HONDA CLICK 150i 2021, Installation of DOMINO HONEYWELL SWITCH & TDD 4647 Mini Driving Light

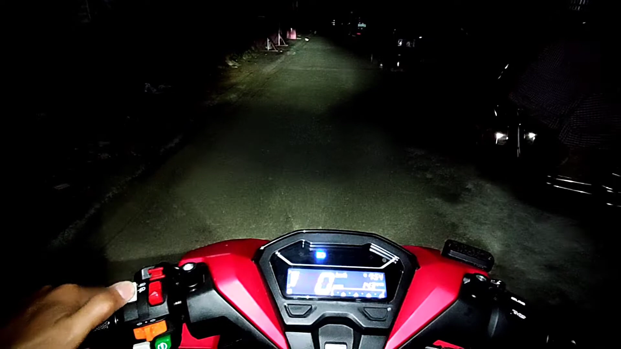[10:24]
Stuck na headlight. Tapos, isang ko yun. Mini driving light. Low beam. Ayan, low. Tapos, high beam. Ayan.